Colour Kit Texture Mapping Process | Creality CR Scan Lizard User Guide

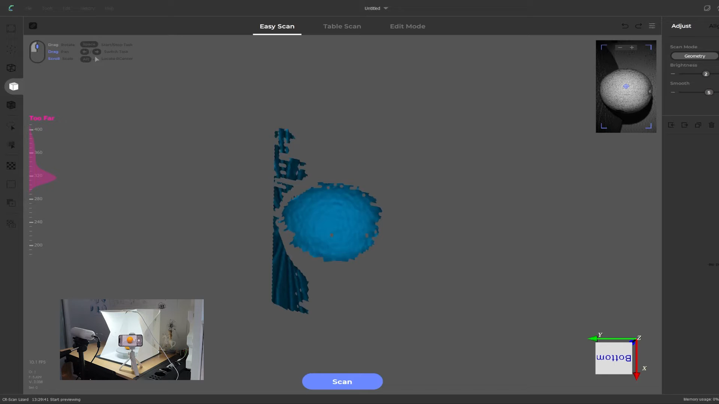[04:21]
PhotoCapture only works in the table scan mode in texture mode so click on the table scan
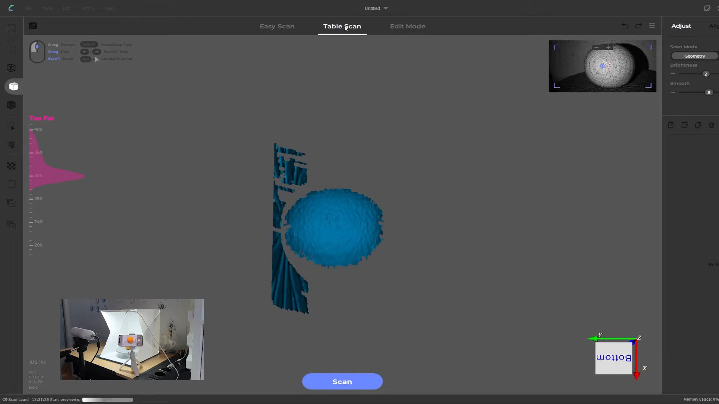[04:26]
tab and then click on texture in the scan mode. When you do that you should see an additional option saying use external texture mapping and you need to click on that as well to activate it.
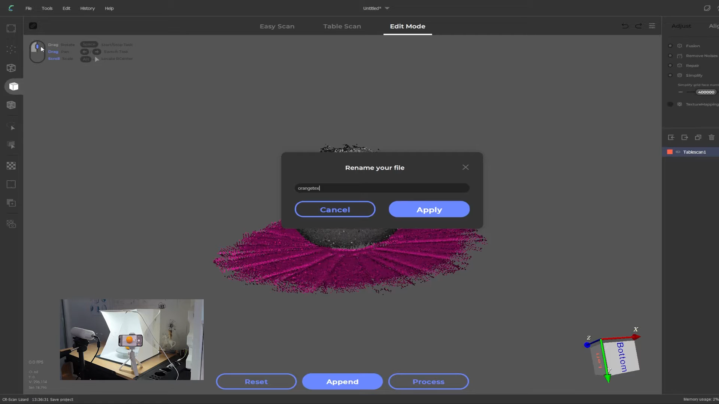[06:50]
It's a good idea to save your project at this stage. Either going to file save or ctrl s to save. Save your project and just give it a name. We're going to say orange texture. Now we need to do the second scan layer and as I explained earlier we need to rotate the object so it's on its side and that way we can capture the bottom in the photos as well. So I've rotated onto its side. We then click on append. We might tap on the phone again just to make sure it stays active and then we click on scan.
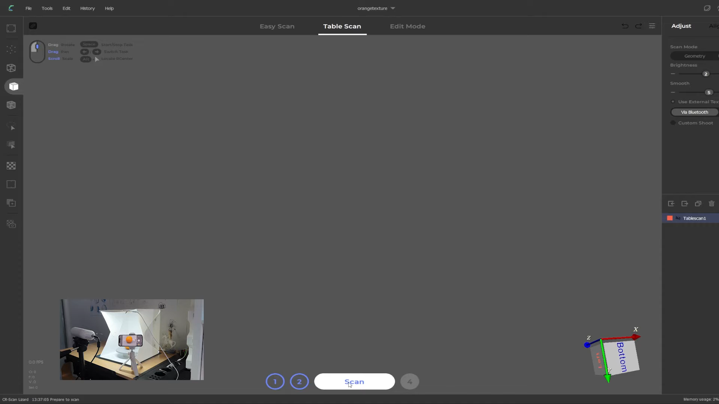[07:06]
I find the sticker helps on the side. This way we have three points to orientate when we align it because we can use the top, the bottom and the position of the sticker. When we're scanning symmetrical objects the software can easily be confused by
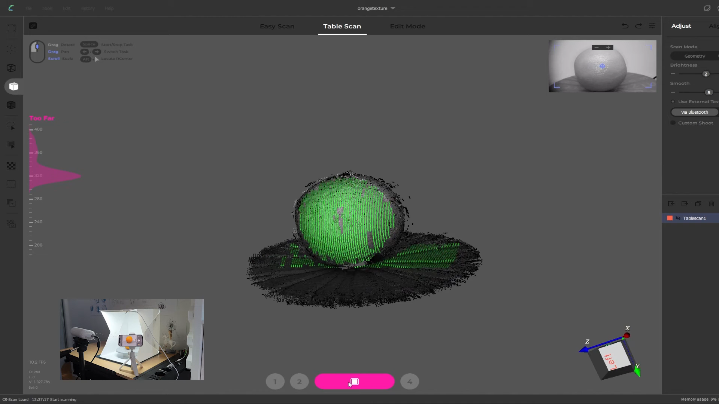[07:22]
trying to match geometric patterns to make the alignment correctly.
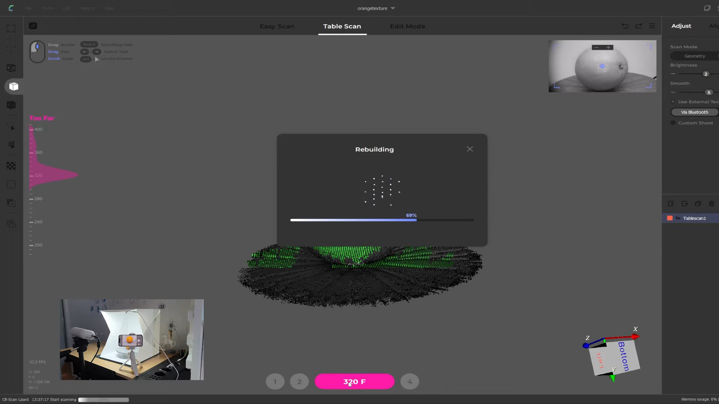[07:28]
So by putting the sticker there and knowing where the top and bottom is we can manually align it ourselves quite easily. And then we take our next set of photos by clicking on shoot.
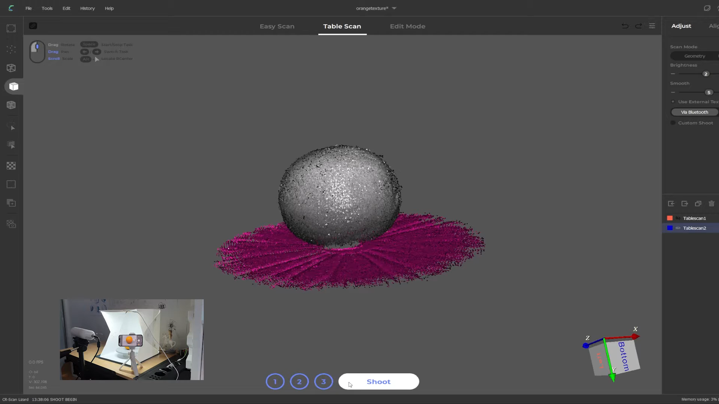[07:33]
So each object you scan is going to be different. Try and do it in two layers or two scan layers if possible.
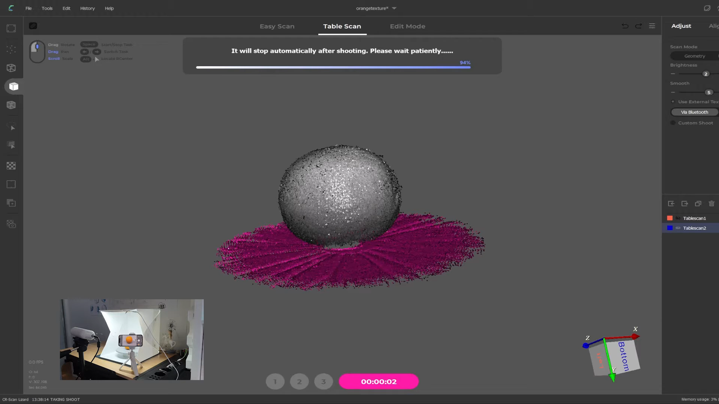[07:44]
Like I said anything more than two just takes far too long to actually process when it comes to the texture mapping. I welcome you to try yourself with another scan or another set of photos but just be aware the processing is really does take a long time. Even with two scans it takes my system about 20 to 30 minutes. My system is quite powerful with an i9 9900K 32 gig of RAM and an RTX 3080 and even that takes forever. I find that even with my system you can't have anything running in the background otherwise
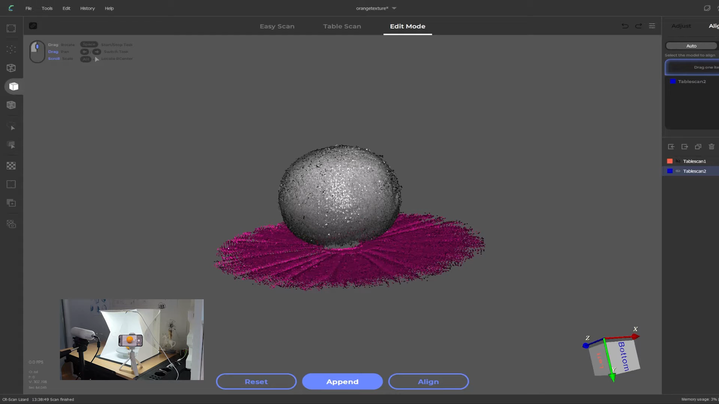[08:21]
it will crash when you start processing the photos so I can't run Spotify or watch YouTube while I'm waiting. I'd pretty much just have to leave the system with nothing running in the background so that it can process those photos. With our 3d scan and photos captured we move on to the alignment and processing stages. You can try to auto align and see what results you get but in this case I'm just going to manually align it myself as I find it faster with these kind of objects. I find objects like this because they are so symmetrical. The software gets easily confused trying to find similar geometric features and the alignment often isn't correct so I just save myself time and do it myself manually.
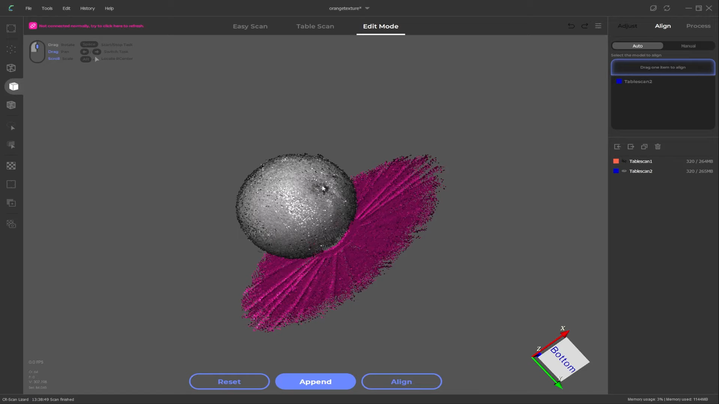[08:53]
I have videos specifically on manual alignment but just to go over it again in this case what we do first we're going to save our project to make sure we don't lose anything and then we go up to manual alignment. I'm going to hide our table scan 1 and this is going to be our base layer that we're going to align to. With that out of the way I can click on our second layer enable the transform operator hold down alt and middle mouse button to
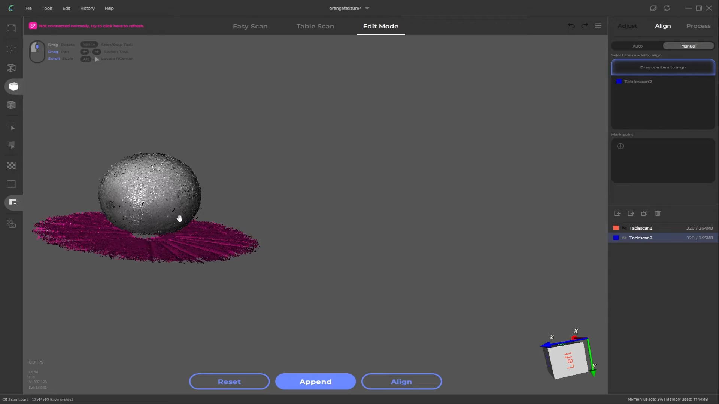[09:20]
drag out of the way and then I'm just going to hold down alt and left mouse button to try and find
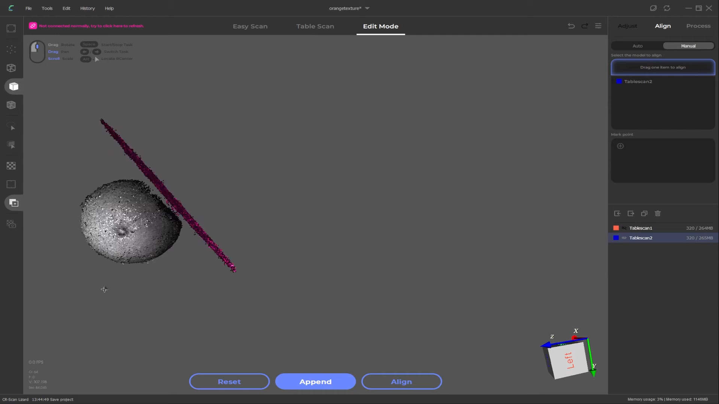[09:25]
a similar feature so here's our sticker which means this must be the top and that is probably the bottom there.
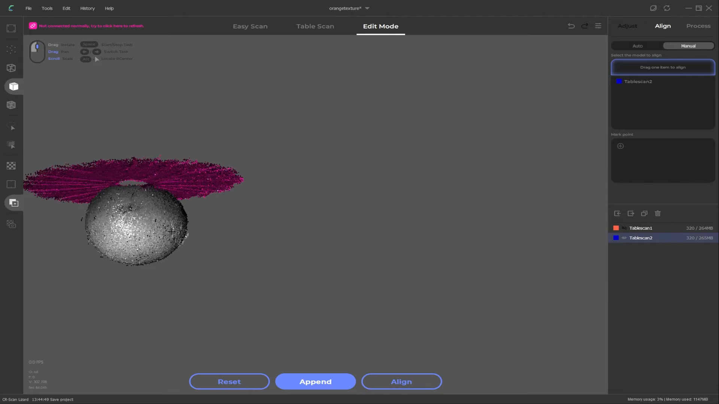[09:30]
We can turn our first layer back on and
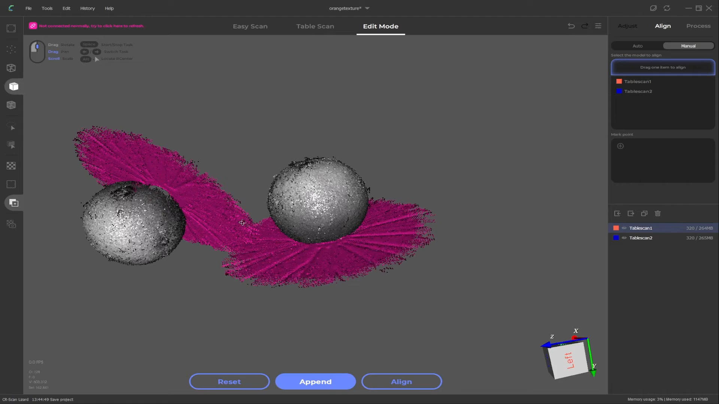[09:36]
we're just going to try and rotate this around to see where that sticker is.
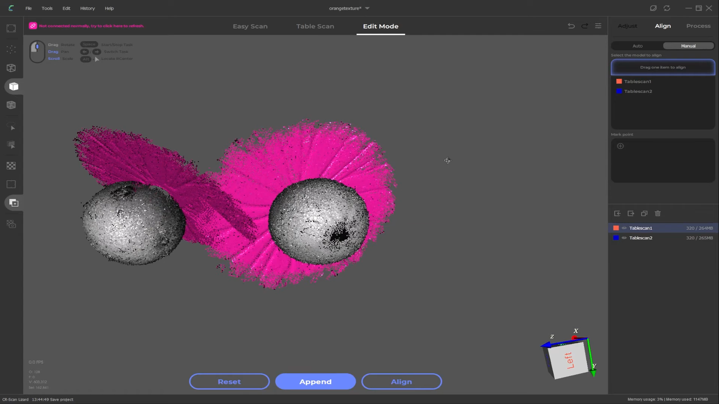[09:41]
Okay so there it is just there so as you can see this is what I mean it can be tricky to try and align things because we know where our sticker is but it didn't capture the top fully and it also didn't capture the bottom.
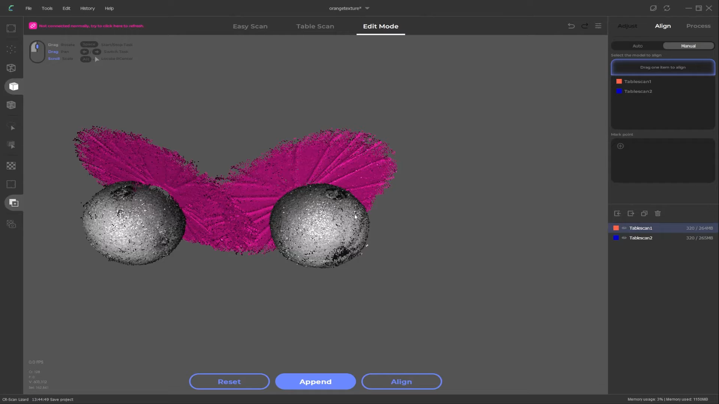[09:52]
I'm also going to click delete because it's already pre-selected the turntable and I'm just going to remove that to make it a bit easier. So if we have a look at this sticker we might be able to align some
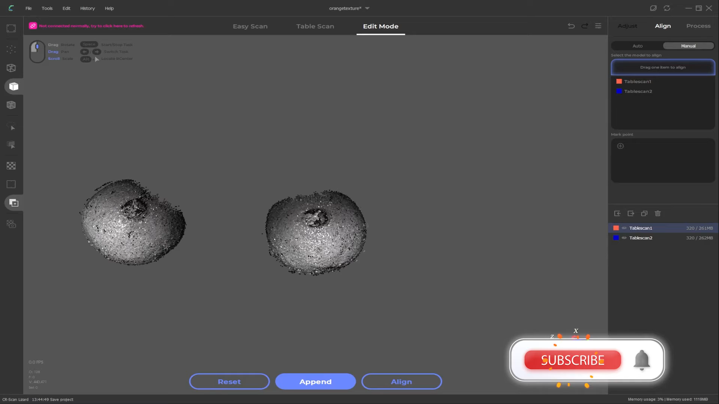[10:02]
features that are similar here try and get it as close as we can to what they should be aligning to. So I'm going to drag the first layer into this position click
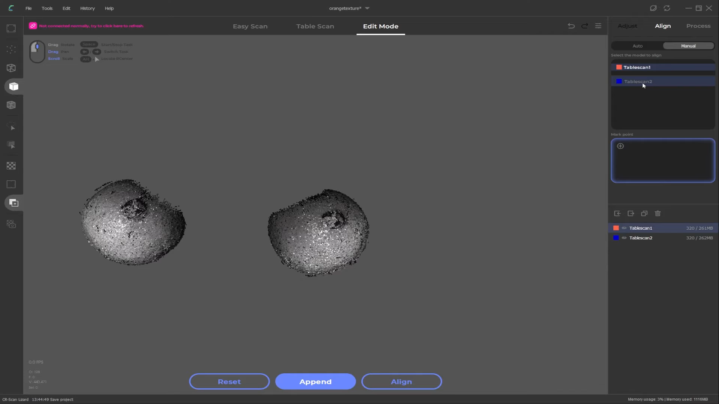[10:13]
on the second layer and then click on the plus button and this will give me my three points of orientation. So making sure the first one is selected I can right click on here maybe this sort of little arm area and here so that's doesn't have to be exact but just close enough. Click on the second one now I think we're gonna have to go on the left hand side like here and also the left hand side where is
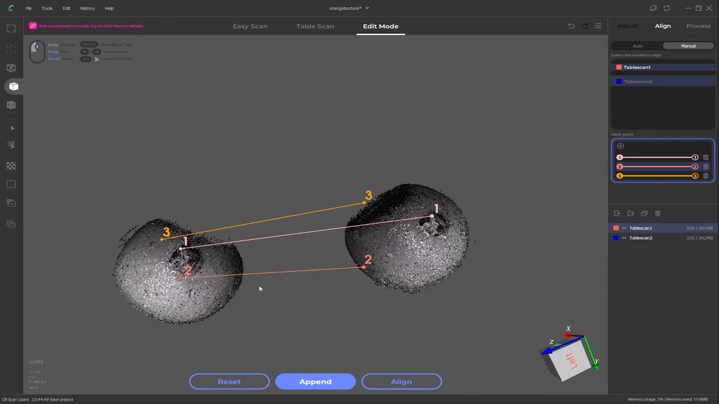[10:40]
that so it's sort of it's gonna be in line about here and then we're just going to have to guess we can't pick this point exactly but we can sort of pick off it a bit oops I just this is why you need to make sure you change your selection so I'm gonna go back there picking that third one and then we can pick something directly below probably about here
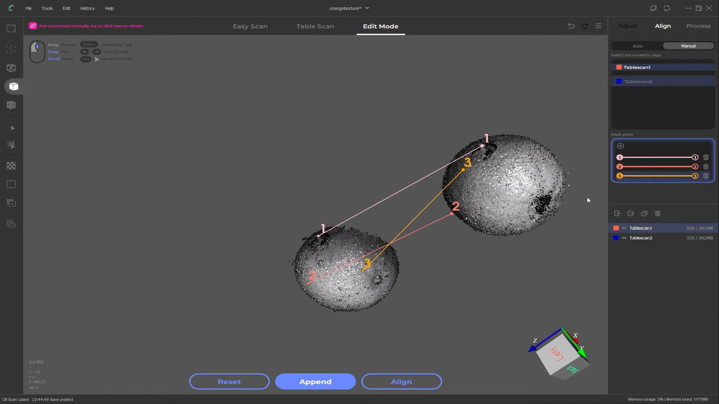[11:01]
and I can sort of see a bit of that groove just there so about there and then we can click on align and see what result we get.
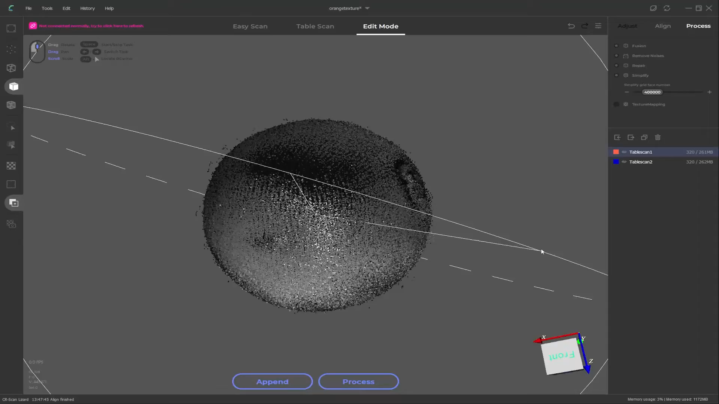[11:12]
So that looks pretty good there is a bit of mesh data missing here but we'll see how it goes in the processing. We can turn the layer on and off and we can see it still looks quite
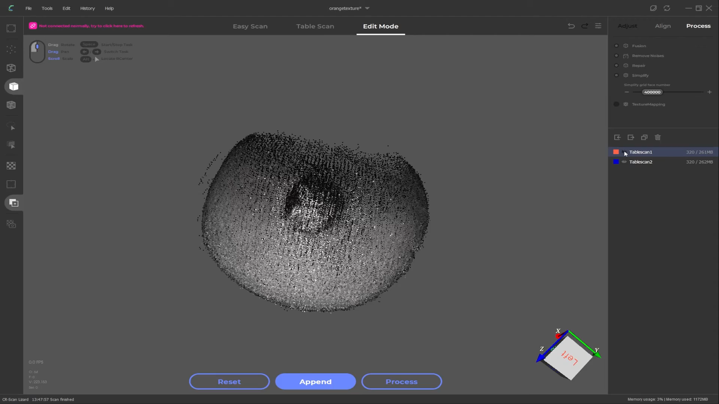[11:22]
a bit out but for purposes of demonstration I'm just going to have to process this and see what happens so you click on process and allow it to process our two layers.